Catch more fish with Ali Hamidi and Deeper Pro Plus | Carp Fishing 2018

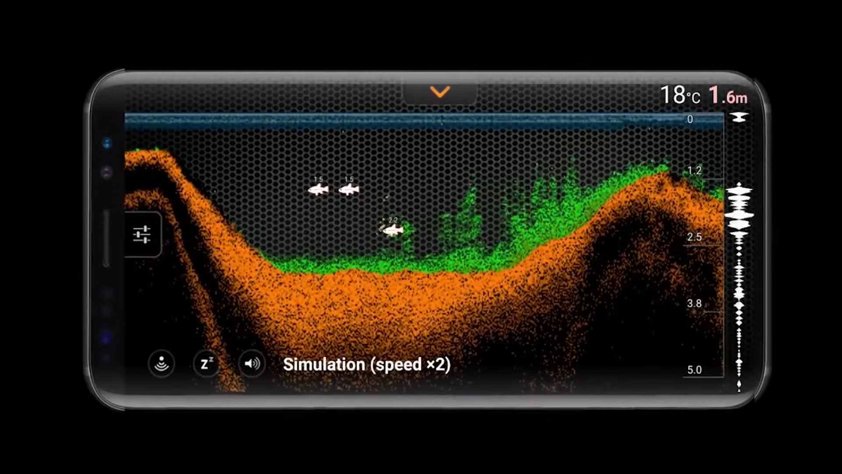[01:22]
On screen: depth 1.6 m, water 18°C
In carp fishing, you often get little troughs, little dips where fish have actually bored them out, you know, through feeding over time.
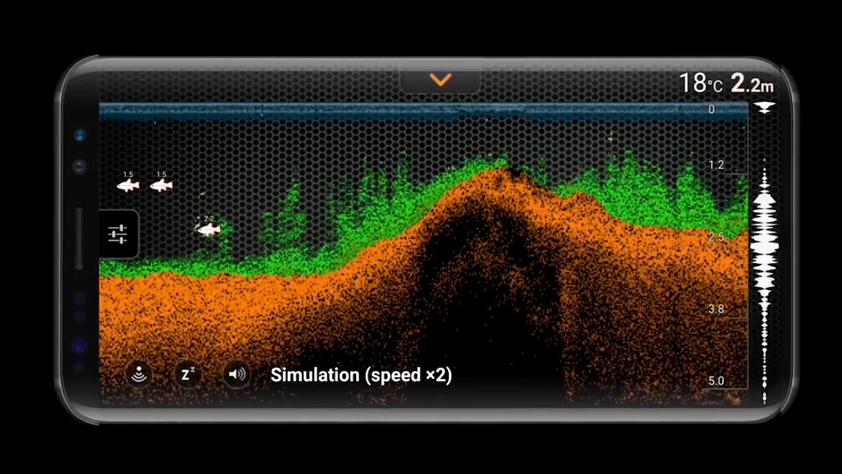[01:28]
On screen: depth 2.2 m, water 18°C
Right. So they're like natural feeding areas. Do you think then on your types of waters,
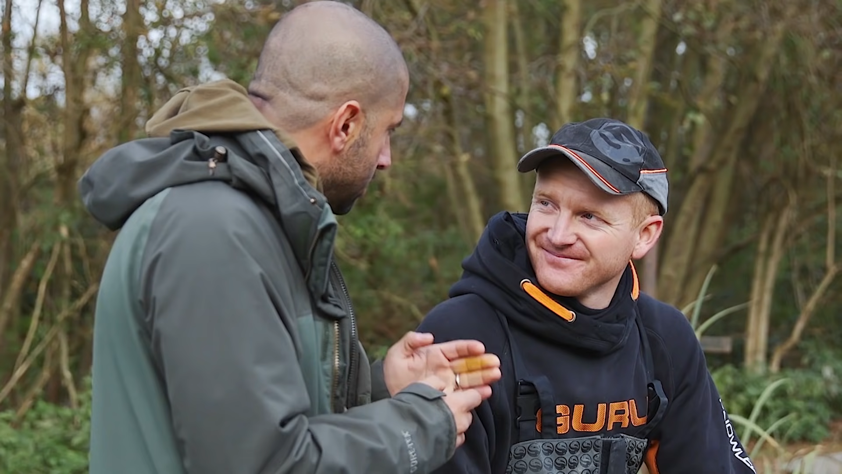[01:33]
these little natural troughs and stuff, if you found them, could it make a difference to your fishing? 100%. From like a match angler or a pleasure angler's point of view, often at the minute,
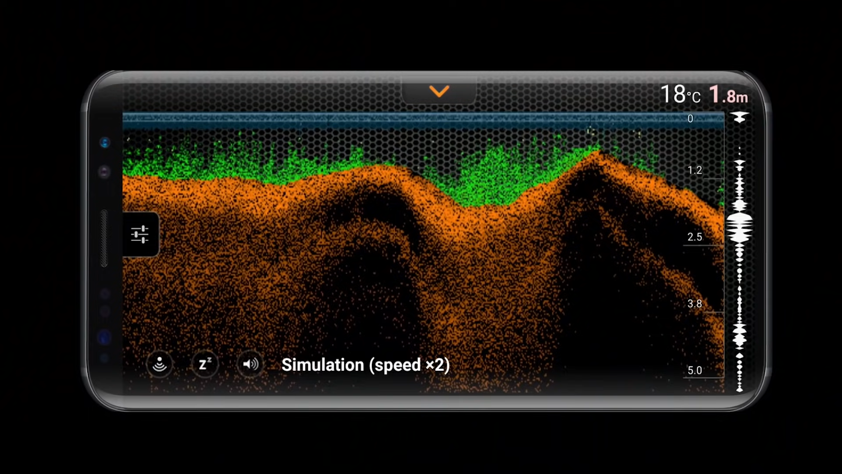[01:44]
On screen: depth 1.8 m, water 18°C
a lot of people look for like a hard area on the bottom, so a little bit that's sticking up, a little bar of gravel or something, that'd be an amazing feature on a lot of venues, definitely.
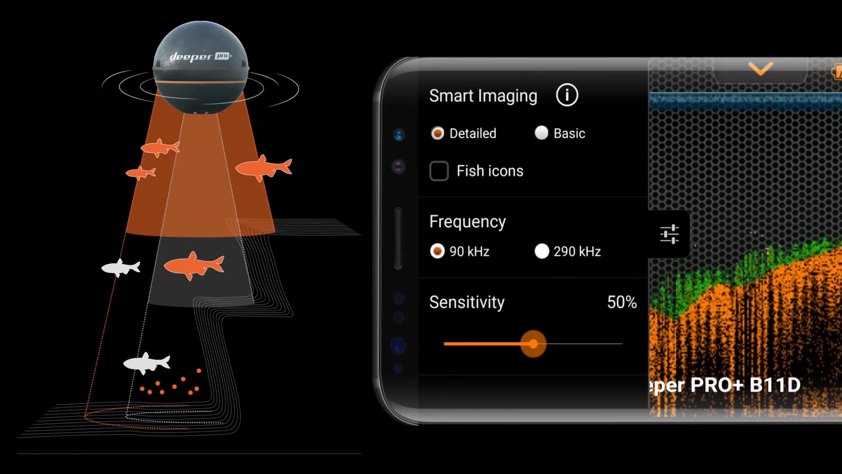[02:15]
Right, well, I have just the thing.
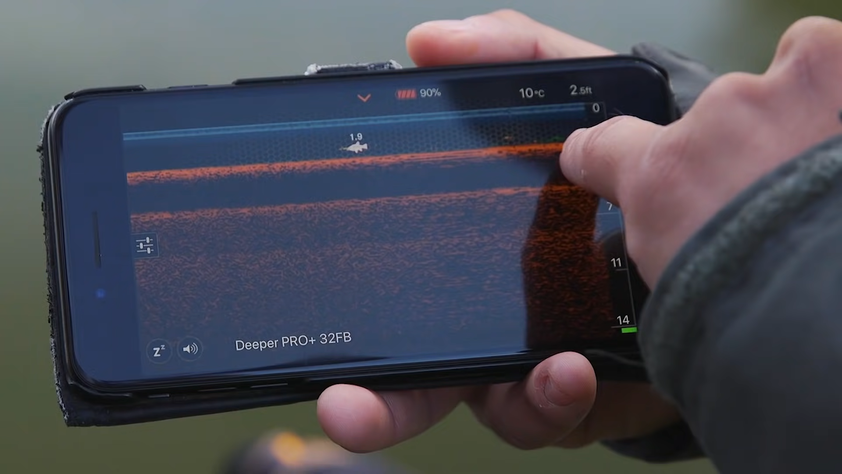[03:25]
On screen: depth 2.5 ft, water 10°C
Fishes? Yeah, little fishies, hard on the bottom pretty much, but it's a really shallow water and that is typical of where you go.
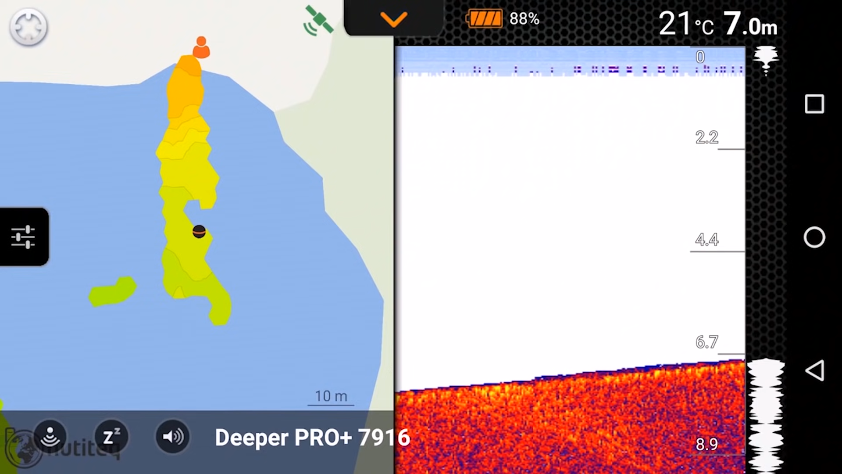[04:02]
On screen: depth 7.0 m, water 21°C
I mean, for example, you've got GPS mapping, which means you can map it all out, record it, and save it.
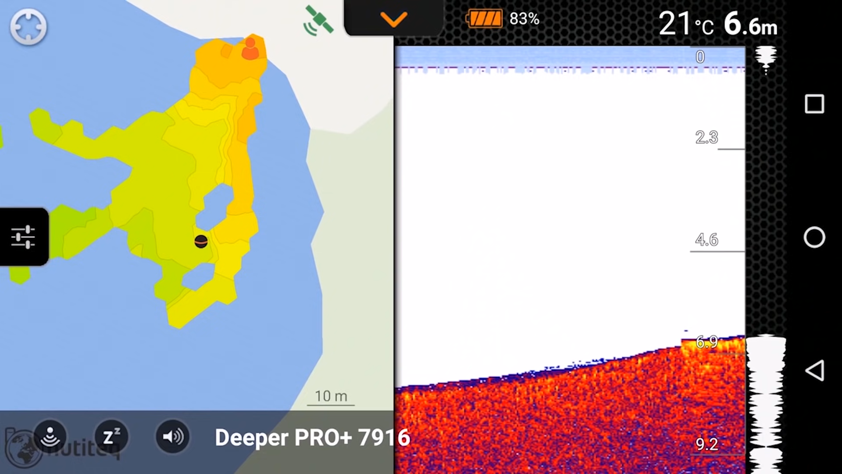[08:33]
On screen: depth 6.6 m, water 21°C
For me, the best use for a deeper for a course or a match angler would be to use it for mapping out big open lakes when there's so much water to go at, you really don't know the features and it's almost impossible to find them by throwing a bomb around or plumbing up on a pole.